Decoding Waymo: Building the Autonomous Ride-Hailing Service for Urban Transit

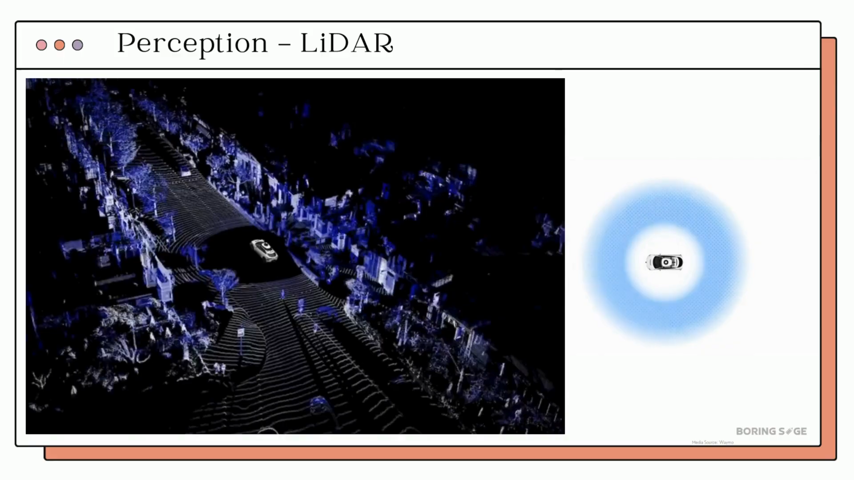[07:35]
The most powerful lidar is located on the vehicle's dome capable of seeing up to 360 meters away. The perimeter lidars placed around the vehicle detect pedestrians,
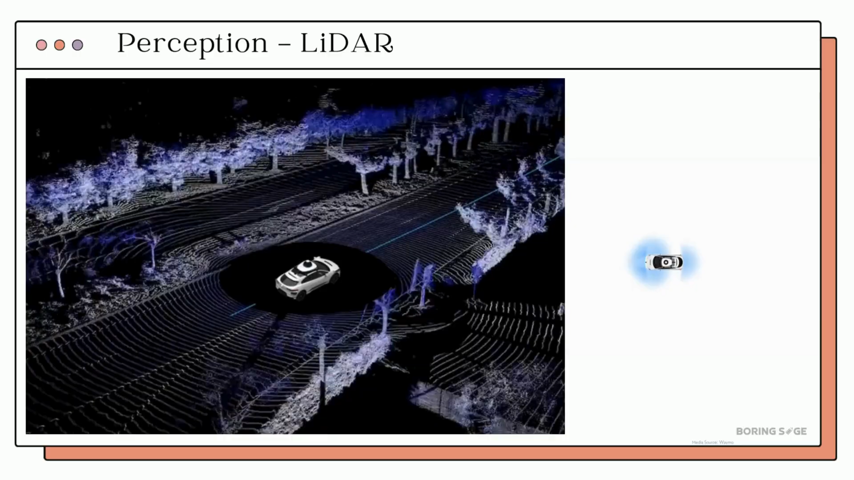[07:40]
cars, cyclists, and more. The platform is also equipped with high-definition depth cameras that can see at extreme distances.
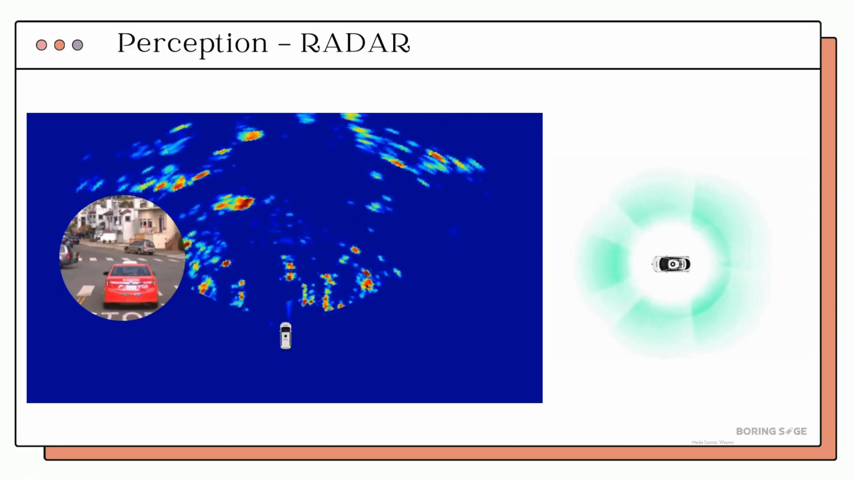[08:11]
Radar is located in six places around the vehicle and complements the cameras and lidars. It works well in all weather conditions including fog, rain, and snow.
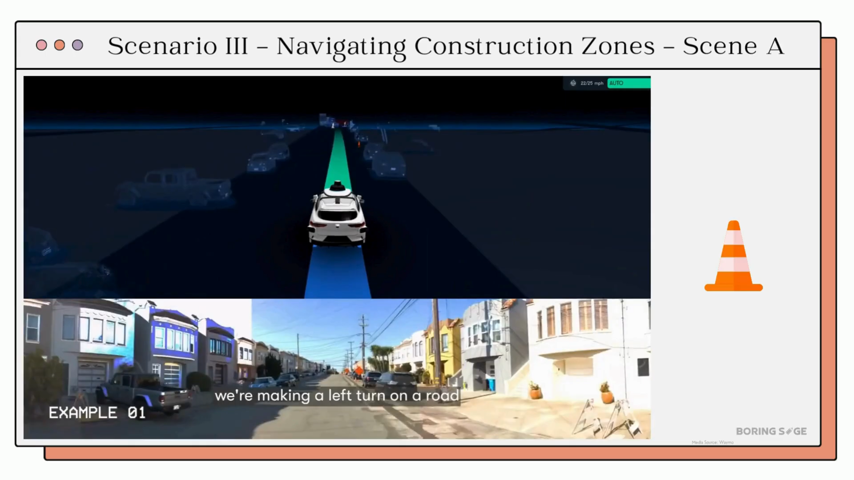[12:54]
We are on a road now with active construction zone. There are road signs warning us about the construction ahead and some roads.
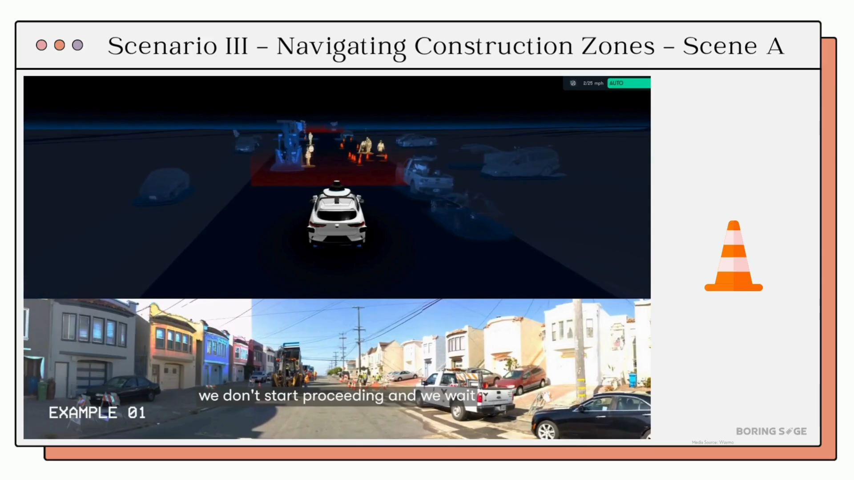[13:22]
We'll wait until the construction worker flips their sign back and then proceeds safely, ensuring the safety of those workers who are close to us. This safe and reliable maneuver around construction zones is what makes Waymo safe and reliable across cities.